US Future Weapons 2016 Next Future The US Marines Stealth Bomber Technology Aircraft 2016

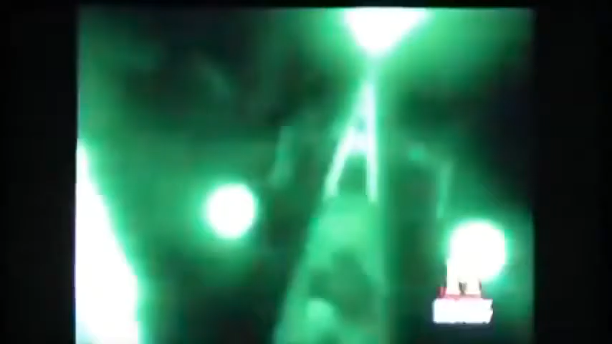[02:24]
This black gem has proven its stealthy strength in combat missions, including Operation Desert Storm, Operation Allied Force in Kosovo, and Operation Iraqi Freedom.
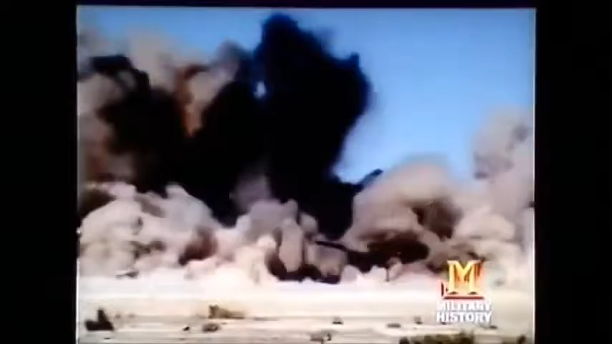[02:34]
Anyone who sees what happened on day one of the 1991
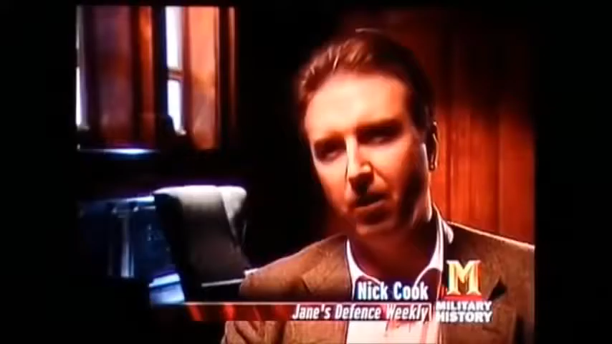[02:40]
Gulf War will see what is achievable by stealth.
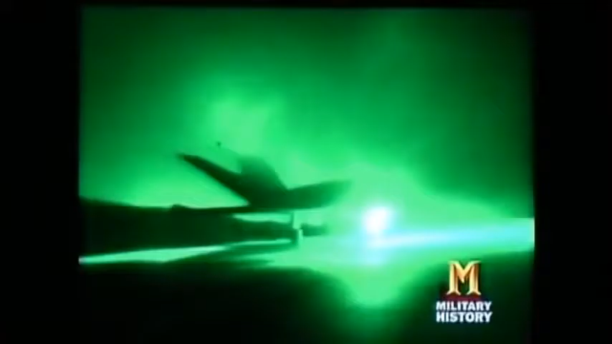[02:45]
When you had a small force of F-117 stealth fighters head into Iraq,